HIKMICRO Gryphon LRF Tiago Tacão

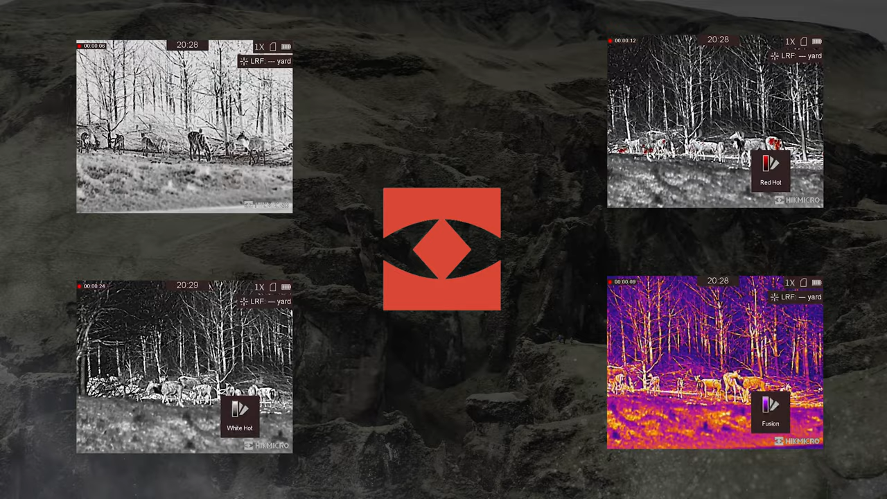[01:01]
Red Hot e Fusion e este ainda tem a possibilidade óptica e a fusão entre térmico e óptico.